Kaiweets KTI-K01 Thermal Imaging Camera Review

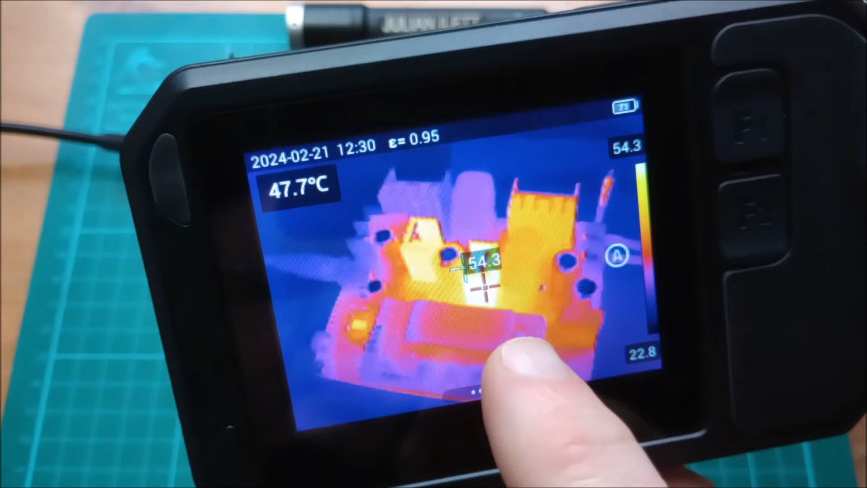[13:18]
On screen: spot 47.7°C
target distance setting makes that's 54.1 so if we
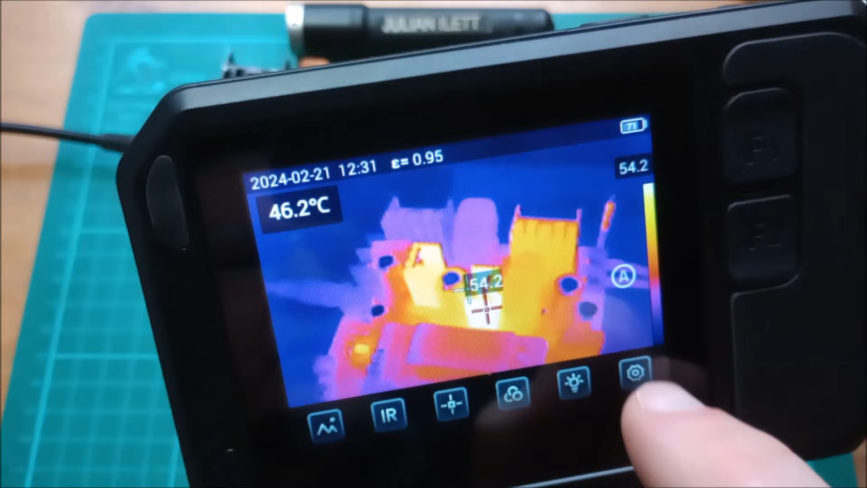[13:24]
On screen: spot 46.2°C
go into settings and change the target distance to the minimum which
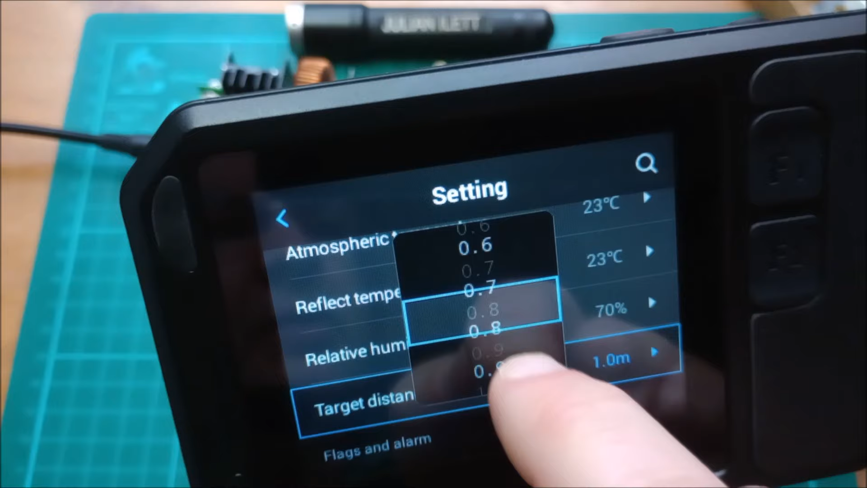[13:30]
is 0.3 meters i think that should
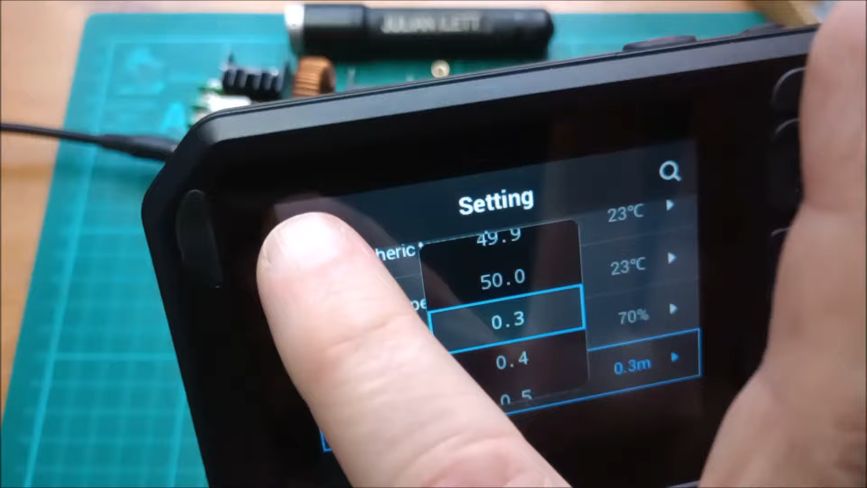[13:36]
save itself yeah 0.3 meters that actually gives us a different reading
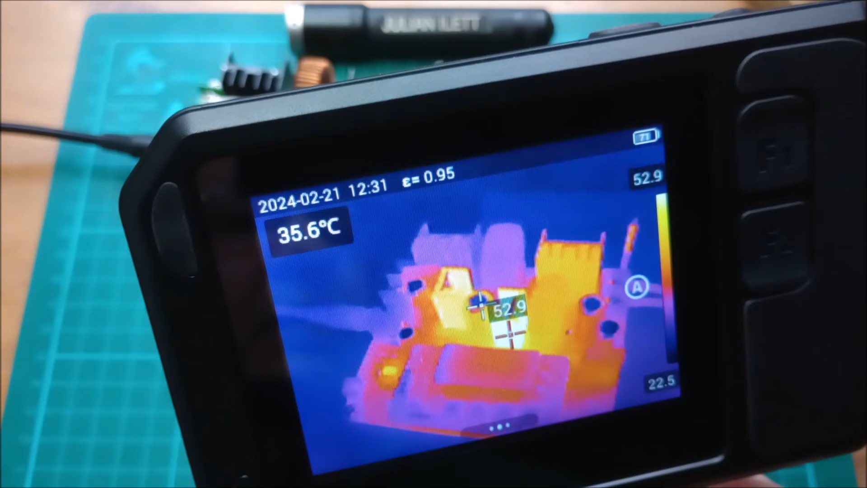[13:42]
On screen: spot 35.6°C
52.9 that was 54 before wasn't it so yes it does make a small difference to the accuracy of the temperature measurements to get those settings right
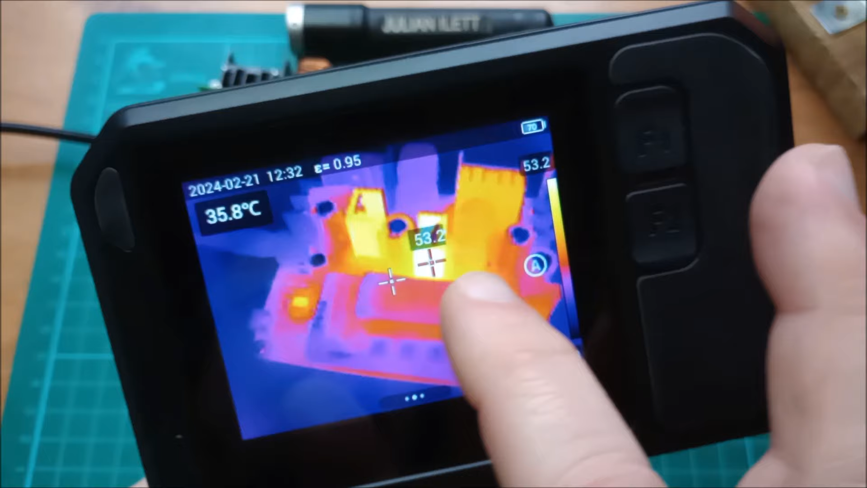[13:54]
On screen: spot 35.8°C
now it seems that quite a few of the settings on here are designed for things like building thermal
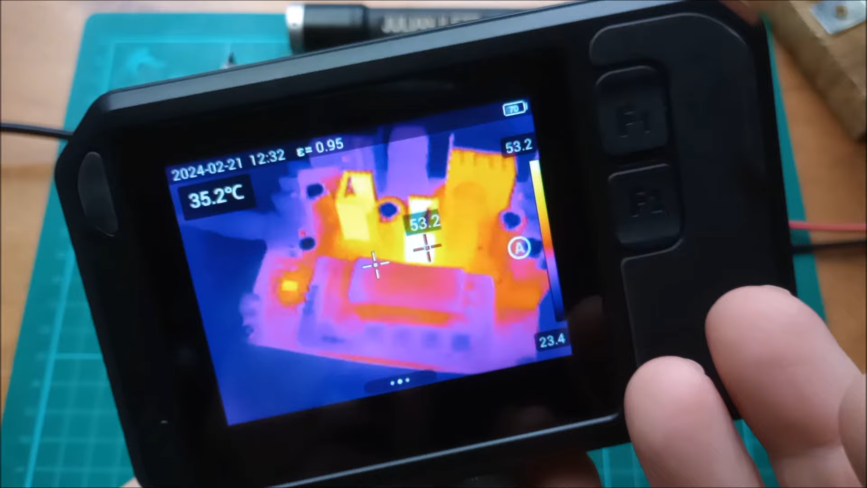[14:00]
On screen: spot 35.2°C
imaging so for example if you go to the um object
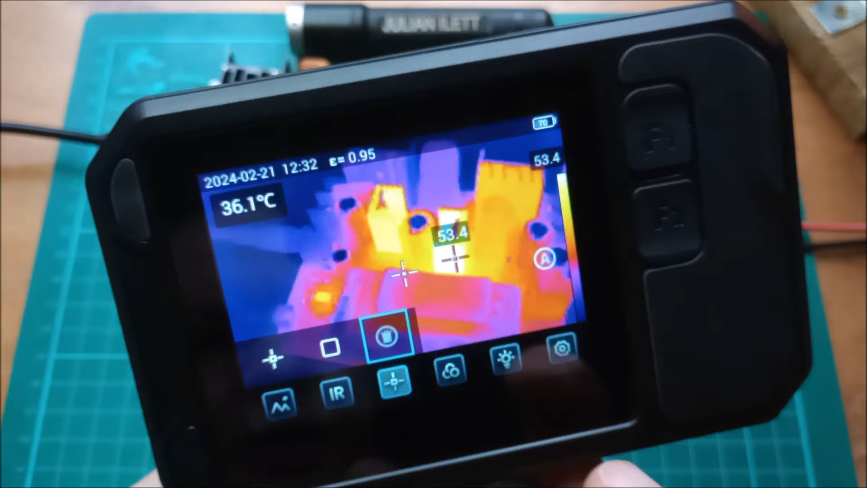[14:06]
On screen: spot 36.1°C
analysis analysis object and you set up a rectangle and you do the laser measurement and you get
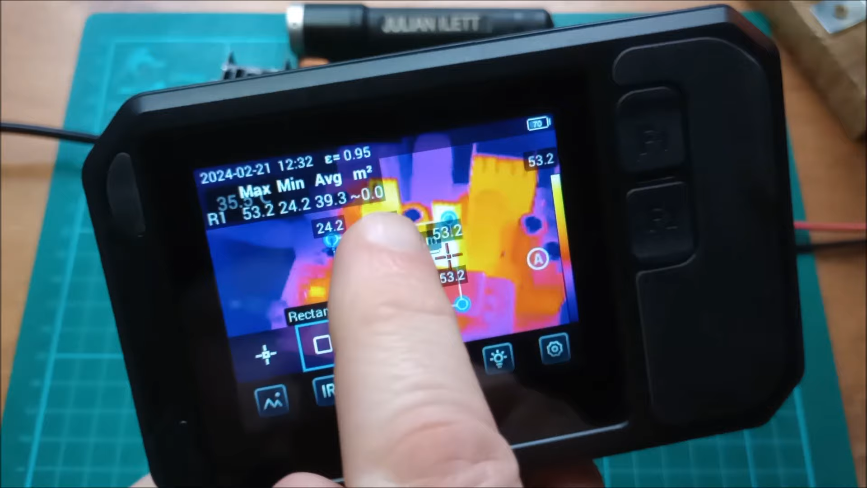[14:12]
the uh area of this rectangle not really so useful for close-up work like electronics work but it could be useful for heat loss calculations to know the area of
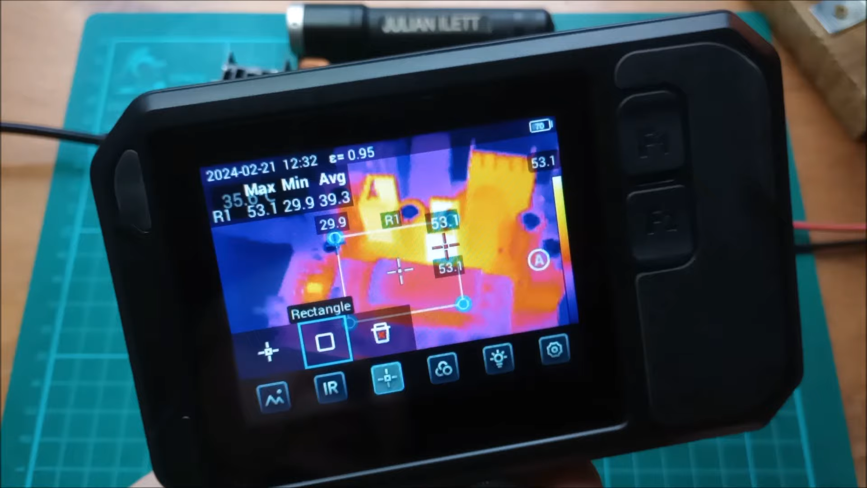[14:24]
the target that you're looking at for close-up electronics work you do have the problem that
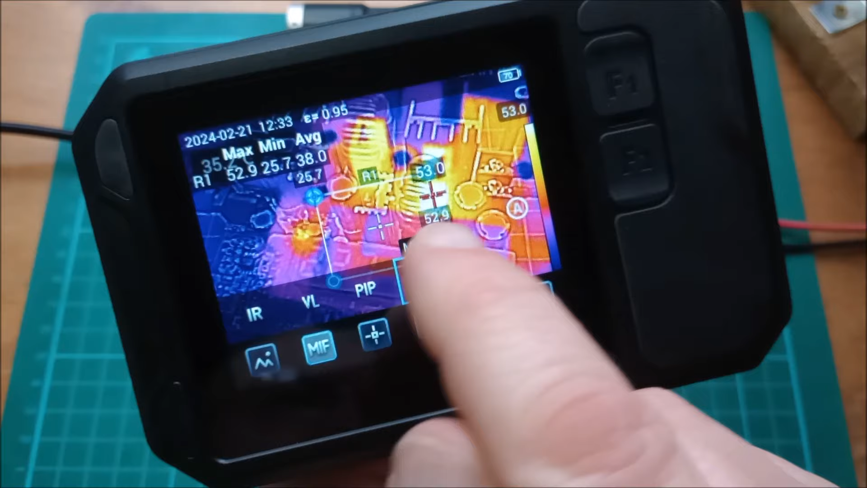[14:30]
in the mixed image modes you do get this parallax uh error you can see the heat sink there is
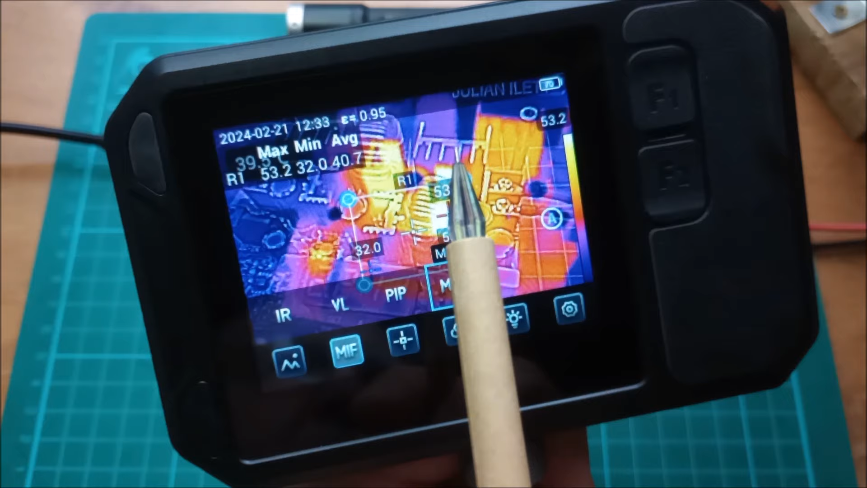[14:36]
offset from the optical uh version of the heat sink the thermal imaging sensor
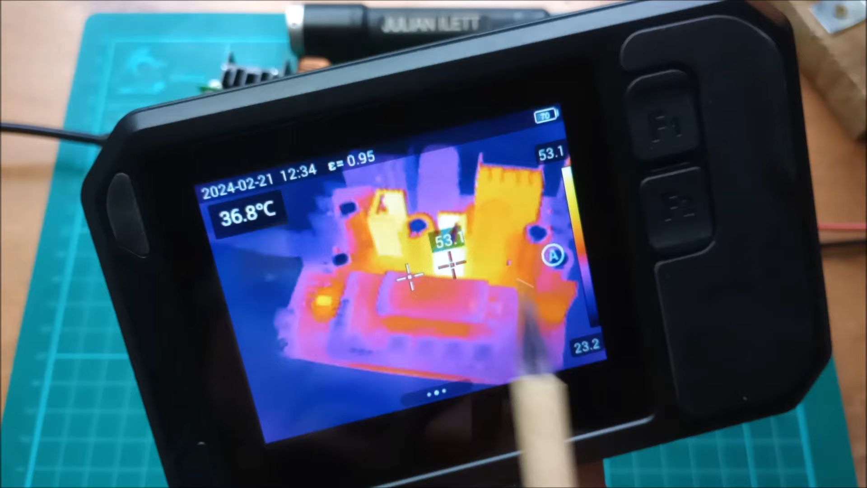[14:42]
On screen: spot 36.8°C
is a high resolution sensor it's 256 by 192 but of course because we're
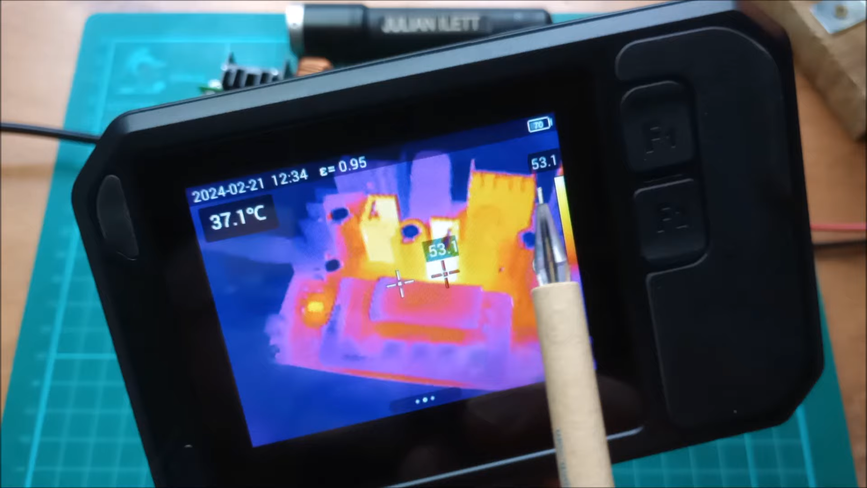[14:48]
On screen: spot 37.1°C
so close um we're not actually perfectly in focus here because the focus of the
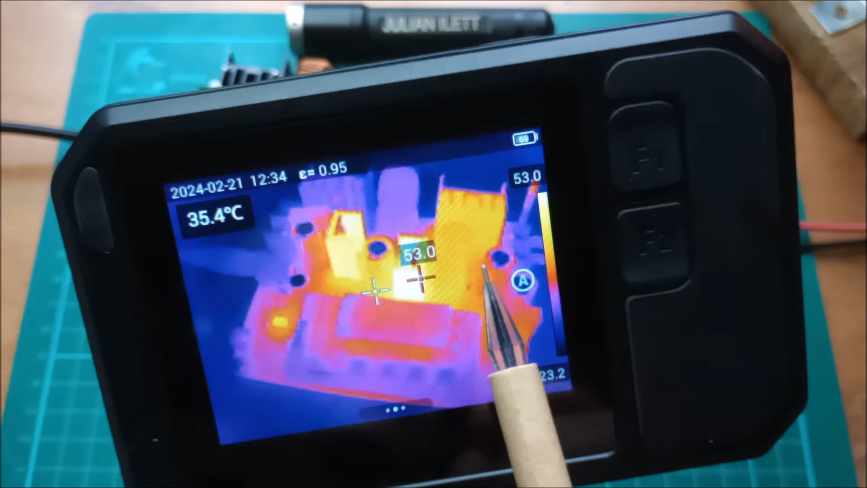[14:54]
On screen: spot 35.4°C
thermal imaging sensor will be set uh for much further away and with any thermal imaging you've just got to watch for
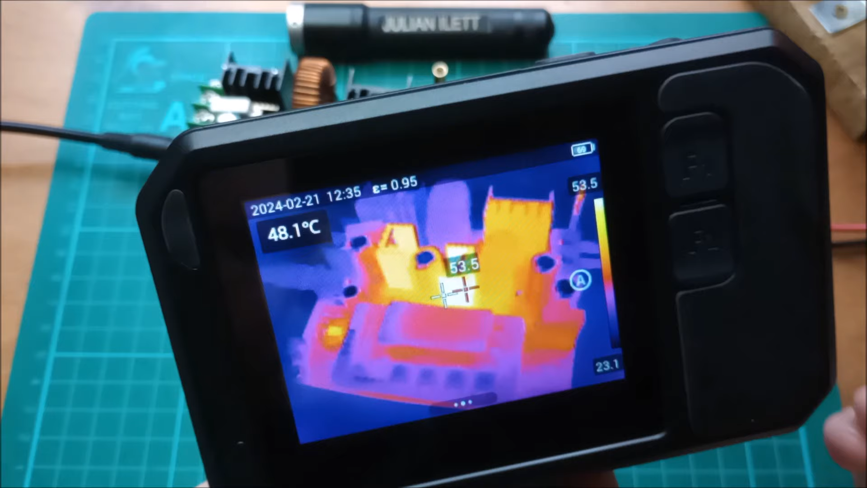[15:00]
On screen: spot 48.1°C
certain things like the tops of these capacitors look quite cool but actually that's a reflection rather than an emission and if i move the light bulb uh so that it reflects into the tops of those capacitors yes you can see that they are reflecting uh the window actually in my office and if i move the light bulb onto the top of them you can see the little uh little four quadrant vents
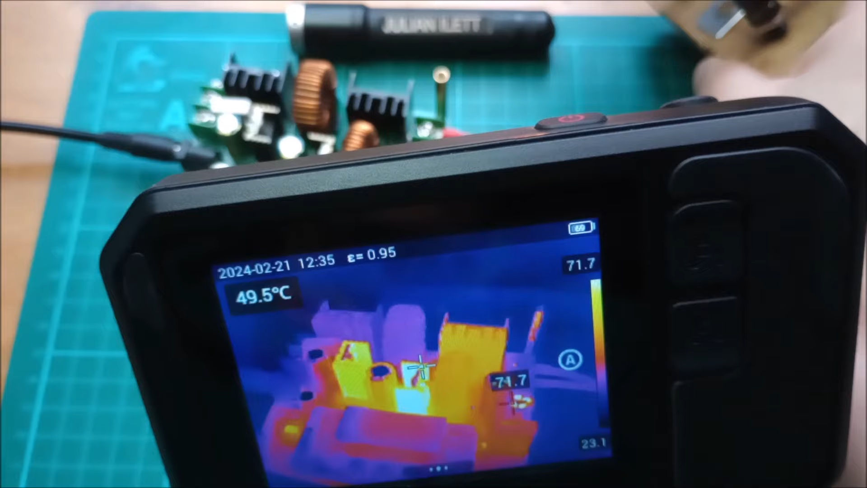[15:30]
On screen: spot 49.5°C
on the tops of those so you do have to use the usual um analysis
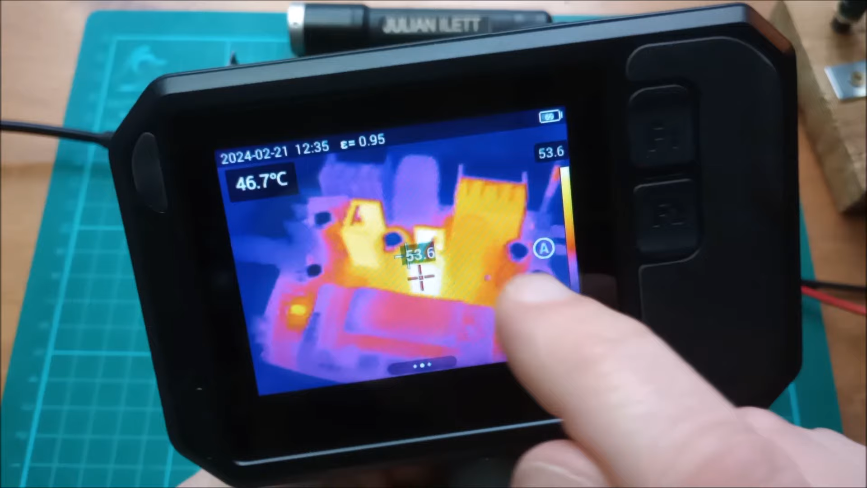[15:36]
On screen: spot 46.7°C
of things that may look cool but they're actually reflecting rather than emitting so that was a quick look at the kiwitz kti k01 uh thermal imaging camera it's a very different form factor
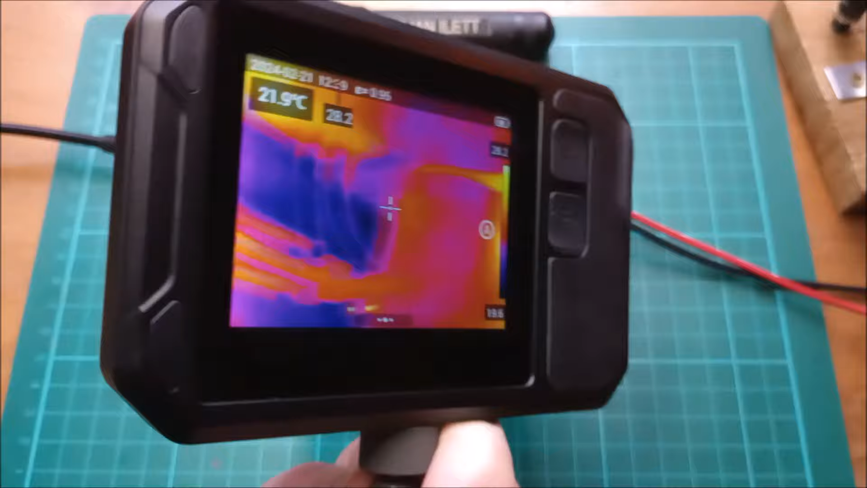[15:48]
On screen: spot 21.9°C
to the typical gun style thermal imaging cameras this is more like a sort of uh